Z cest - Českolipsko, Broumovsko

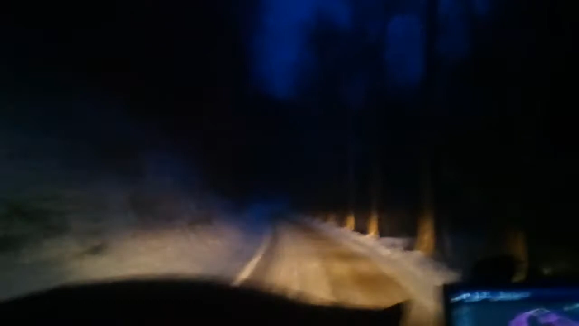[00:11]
Objížďka má 40 km a vede kompletně zasněženou silnicí, která se klikatí z jedné strany na druhou. Uzavřou 100 metrový úsek a objížďka je na 40 minut. Solidní. Ale všem ještě lepší.